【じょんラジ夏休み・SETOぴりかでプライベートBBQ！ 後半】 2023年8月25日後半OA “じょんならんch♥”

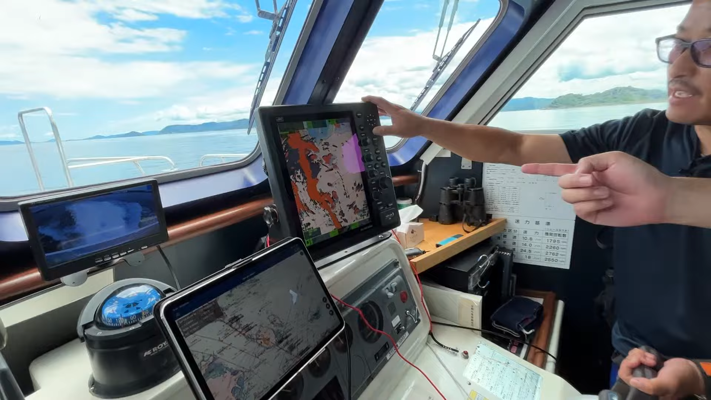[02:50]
これはレーダーですねレーダーこれ何を見てるんですか?これは船の動きとか他の船ですか?
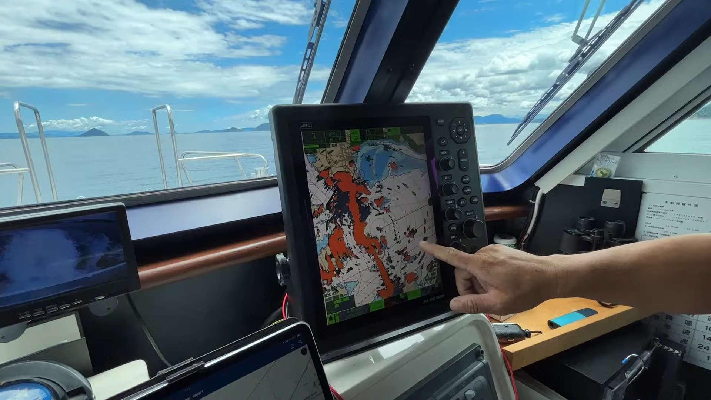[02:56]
そうですねこれが今そこ走ってる船の映像なんですよあーあの船がそこにあーそういうこと